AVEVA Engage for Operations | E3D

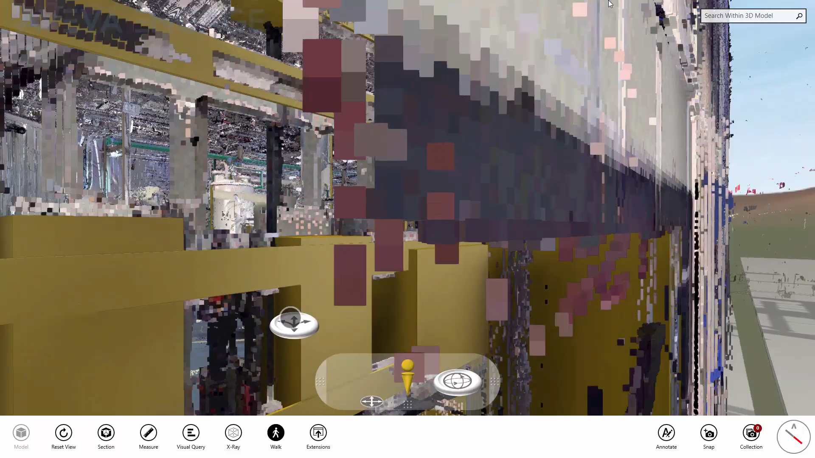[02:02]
Aviva Engage is able to combine the laser model with the design model to create an as-operating digital representation of the physical asset.